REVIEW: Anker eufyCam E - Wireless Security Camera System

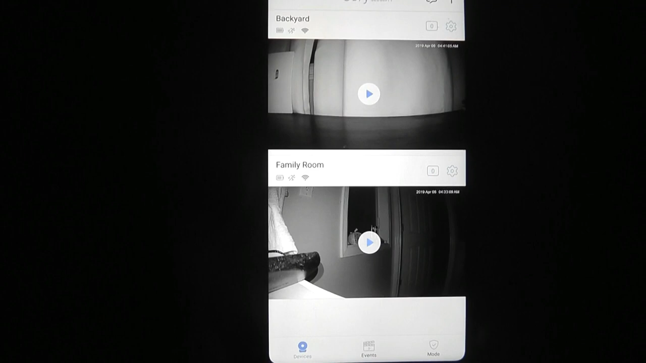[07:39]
Now, right now, our second camera, which is in the family room, is already in a darkened environment here at night,
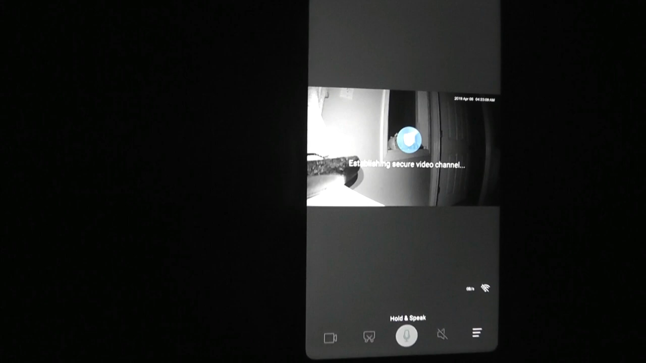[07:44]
so you can see it's already in the kind of IR night vision mode by default here, but again, it works pretty well.
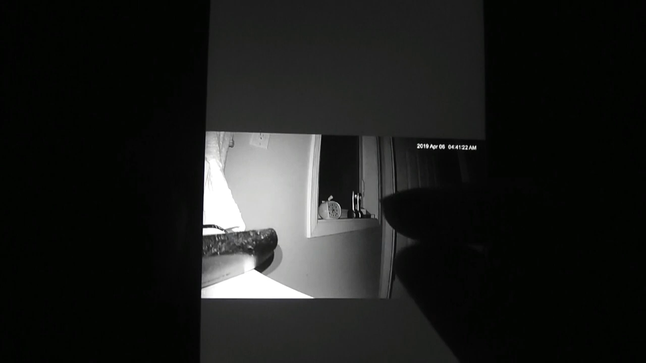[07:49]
I can still zoom in and make out most of the fine details without too many problems.
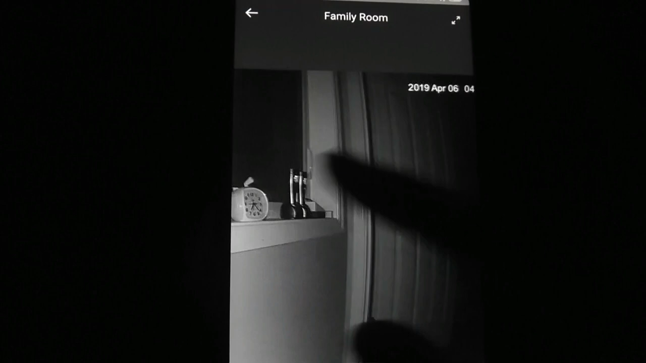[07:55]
It still is good enough for, again, identifying people and noticing if there's any, you know, occurrences which are happening.
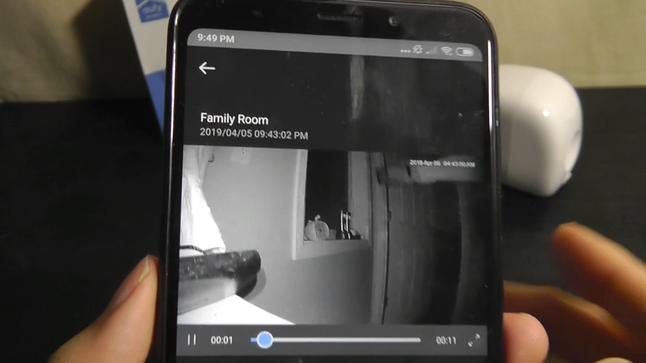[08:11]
So this first one that we can see, it's timestamped and automatically is recorded for you to view back.
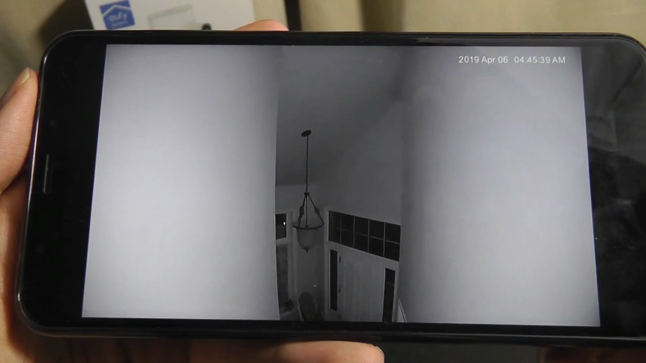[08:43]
Here's one which is recording kind of the front door footage, and you can see that, again, details can be made out. But you lose some of the pinch and zoom capabilities once it's saved onto your phone's gallery.
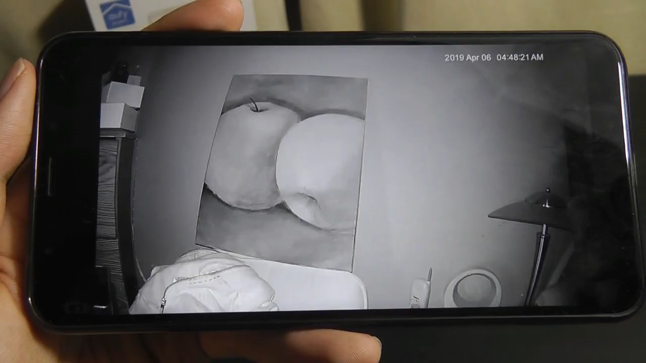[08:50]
Good enough for making out, again, the general objects and people as they walk on by.